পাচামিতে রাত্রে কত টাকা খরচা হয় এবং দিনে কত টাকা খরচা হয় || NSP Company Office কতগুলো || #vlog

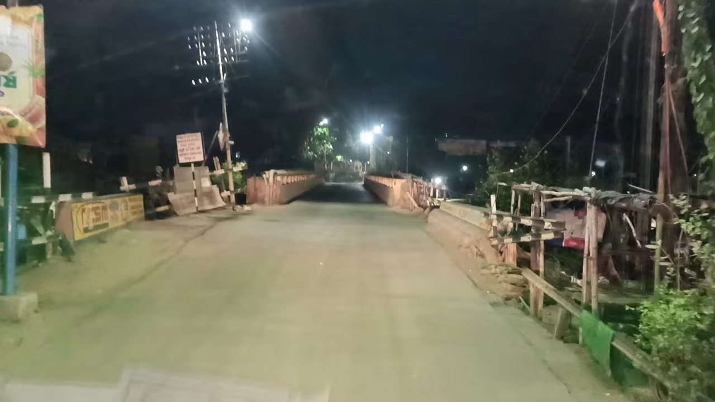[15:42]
এই রেল ব্রিজটা কিন্তু অনেকটা চড়াই বটে, ঠিক আছে। ওভারলোড মাল নিয়ে কিন্তু ওঠার রিস্কই আছে এখানে। আর এই যে রেল রেল লাইন, ঠিক আছে।